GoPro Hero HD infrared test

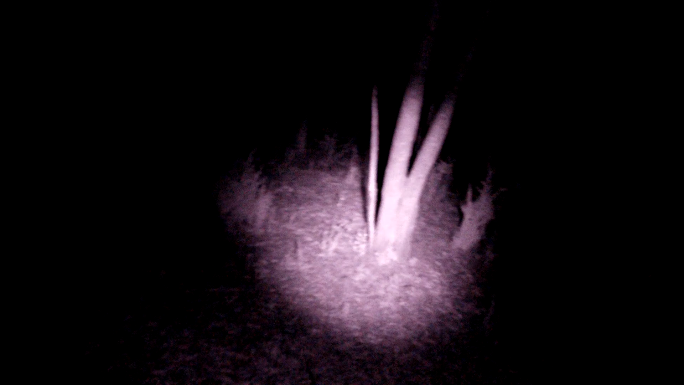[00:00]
All right, so I'm trying to test this converted GoPro outdoors. Been converted to infrared.
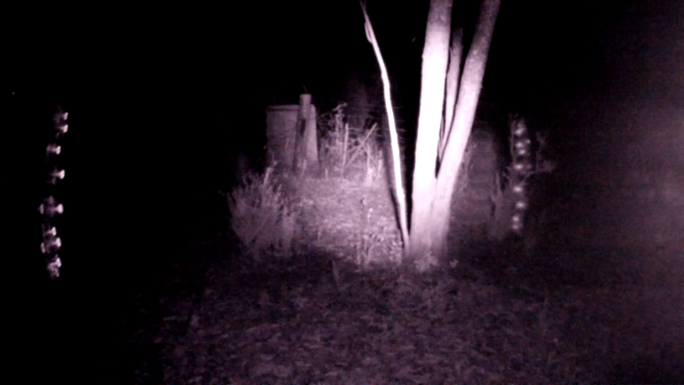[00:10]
I've got a little small 12 volt infrared LED array that I'm testing with here.
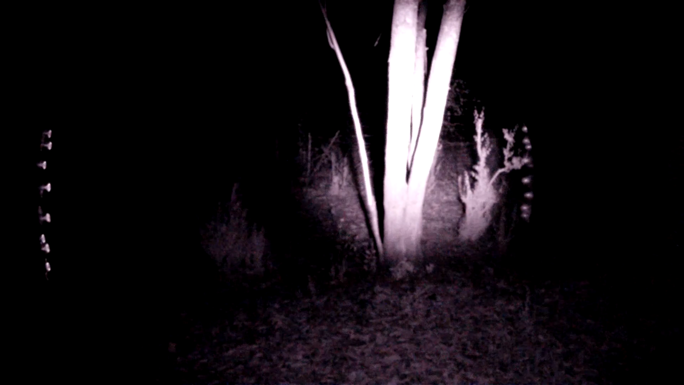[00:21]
Now, this is not a totally black night outside. That's full moon, but still, it should give us a good indication as to how well this GoPro is picking up this light.
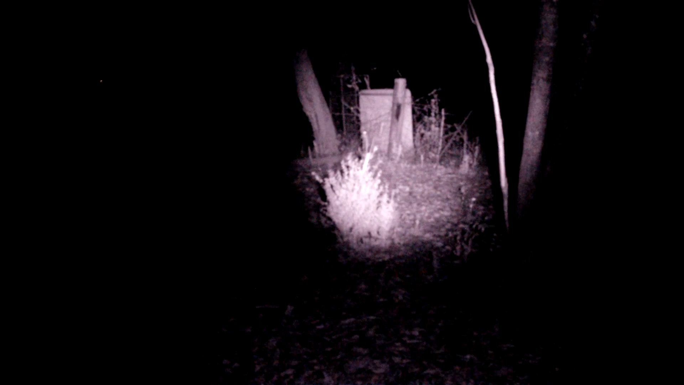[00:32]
All right, I know one damn thing, it is cold out here tonight. My array is still on, just double checking that because I'm actually running it with four 18650 batteries. And so that's putting out a little over 15 volts. So anyway, let's see how this is doing.
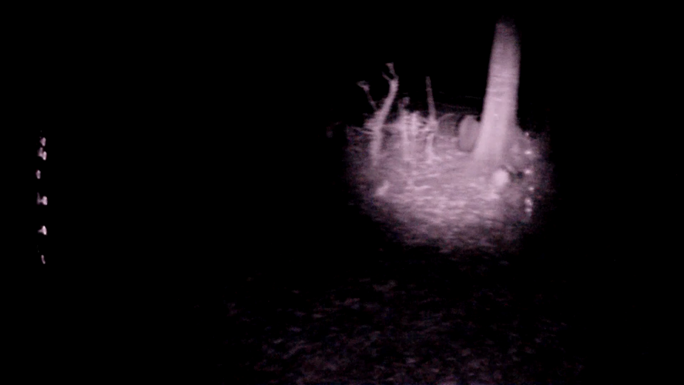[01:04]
Pan around this direction. Hopefully I got the camera and the light. I'm trying to hold all this by hand. It's not in a build.
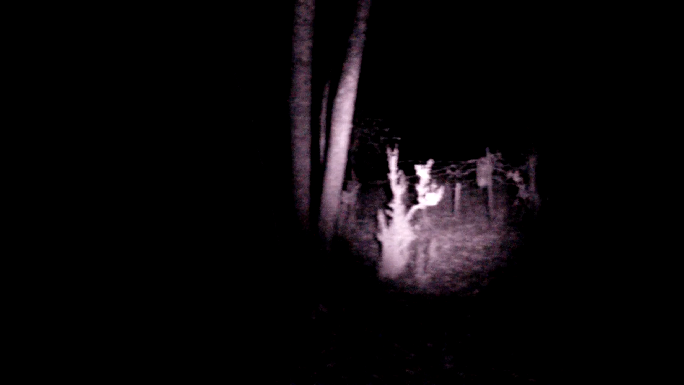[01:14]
All right. All right, so that should be a good enough test.